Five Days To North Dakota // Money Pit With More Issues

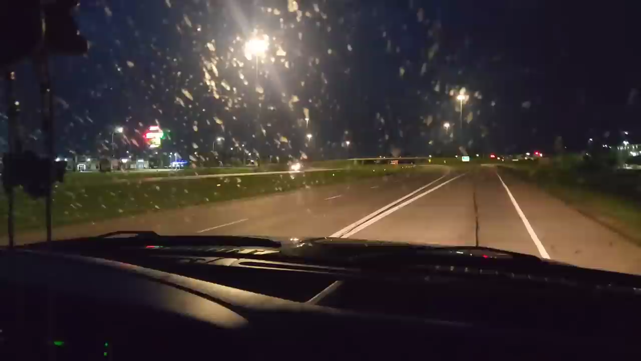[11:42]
Troy, you've hit a few bugs. Welcome to Grand Forks, North Dakota. Another, 120, 130 miles, we'd be in Canada. Go say hi to Trucker Josh. He's probably down in these neck of the woods right now as we're down here.
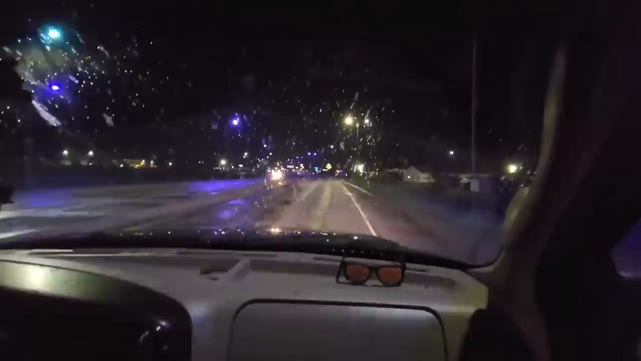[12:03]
Devil's Lake, North Dakota. Here we are.